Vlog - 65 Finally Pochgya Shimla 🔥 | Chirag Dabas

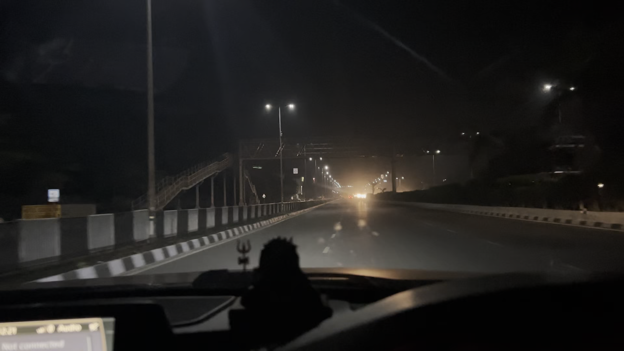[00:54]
और ये देखो रोड कितना प्यारा, शिया शिया शिया। भाई फाइनली हम लोग पहुंच गए हैं अंबाला, ये देखो।
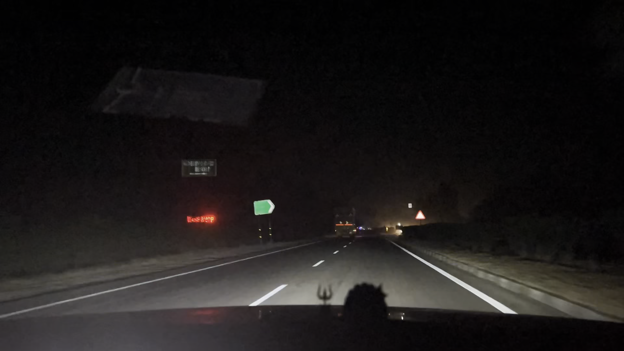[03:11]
रोड बहुत बढ़िया बना रखे भाई, सारे रोड कति मक्खन से देखियो। और भाई भूख लाग रही है मैंने, इतनी भी ना लाग रही कि हाँ भाई कति जो हद पार हो जा, पर नॉर्मली भूख लाग रही है।